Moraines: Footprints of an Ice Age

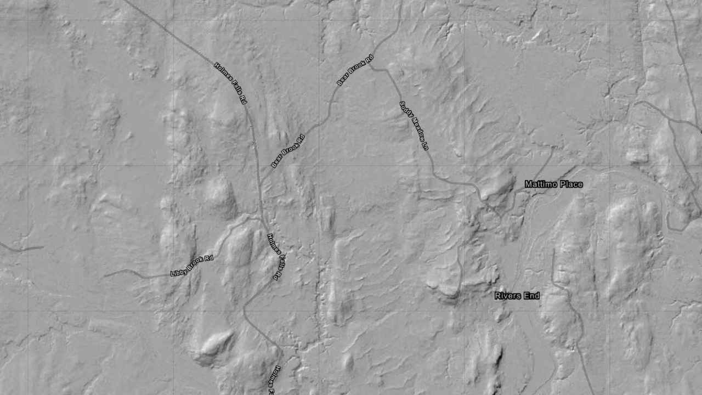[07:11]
Studying these subtle features made visible by LIDAR can help scientists reconstruct the way sea levels changed after the last ice age.